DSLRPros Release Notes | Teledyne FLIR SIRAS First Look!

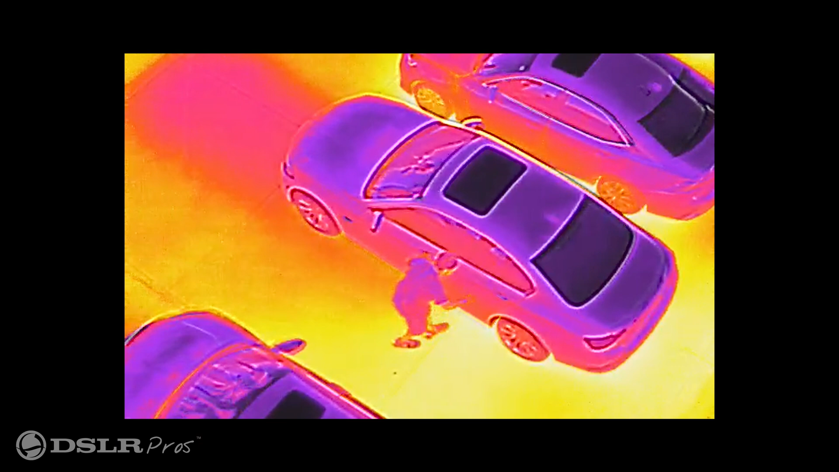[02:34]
Paired with it is the Boson Radiometric Thermal Sensor with a resolution of 640x512 and capable of 5x digital zoom.
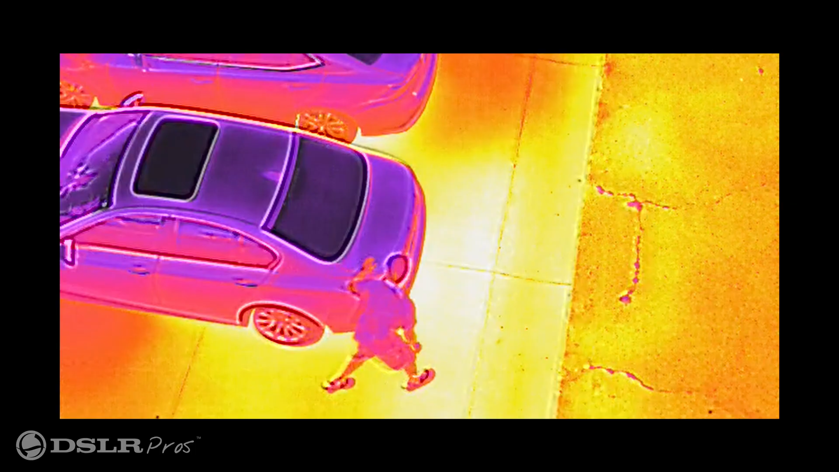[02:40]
More detailed qualitative inspections can also be performed with this payload due to its radiometric capability.
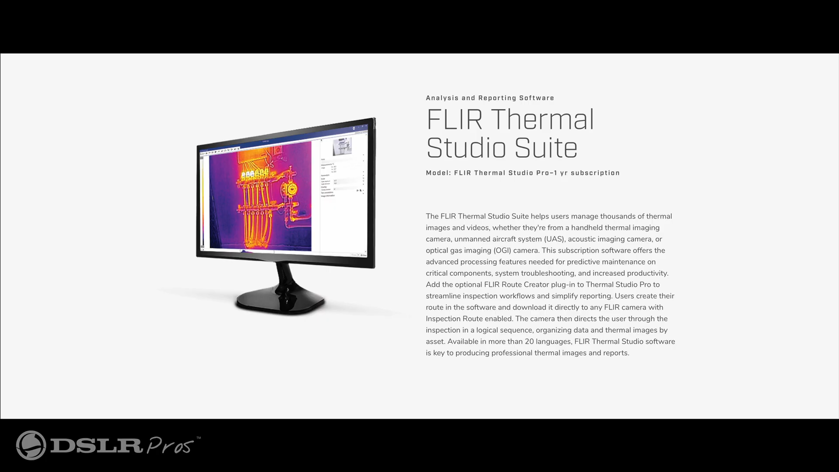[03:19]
compatible with industry standard FLIR thermal studio as well as several other popular third-party software platforms. Cyrus is designed to be as flexible as the organizations that'll employ it.